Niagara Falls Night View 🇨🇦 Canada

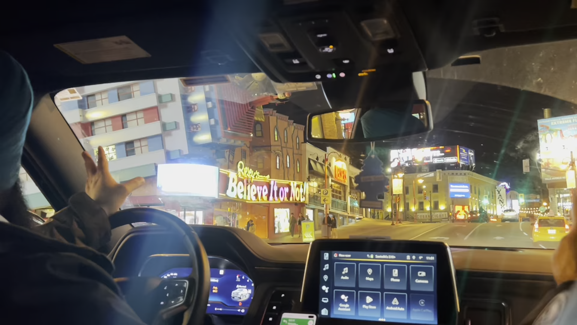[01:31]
ते आज जड़ी सामने बेलडिंग टूसी देख रही हो एए एद्धर लाइटिया कि जड़ी एक बेलडिंग थले डिख गई-देख रही है ते अनने किद्धर दी बनाई हुईआ तेद्दादे
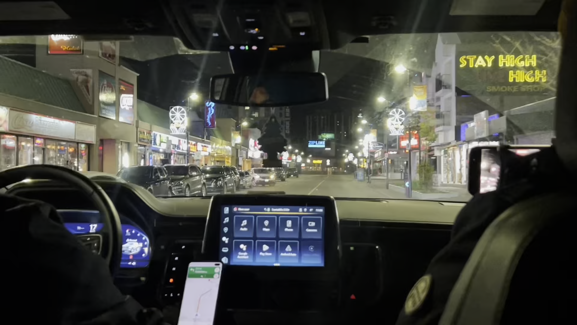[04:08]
सामने देख रहे हूं किड़ी सोनी स्ट्रीट लाल पीली हरी नीली लाइटान दे नाड़े जग मगा रही हूं सो आपा विरो ऐसे साल दे विच तीजी चोथी वरी आ चुकी है कनाड़ा नागरा फॉल